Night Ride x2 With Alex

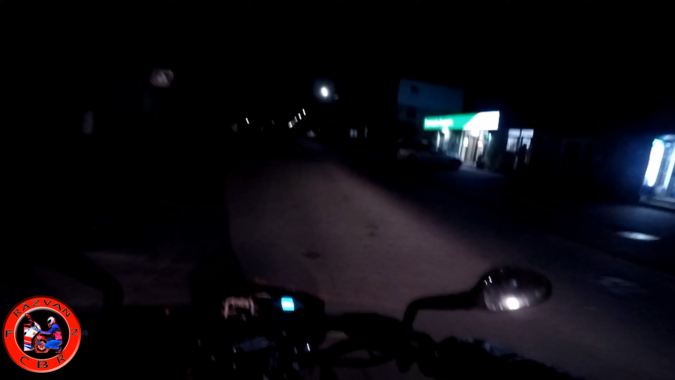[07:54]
Ai fază lungă? Ba, ta vede bine rău! Ia, uite-a mea, abia vede, frate!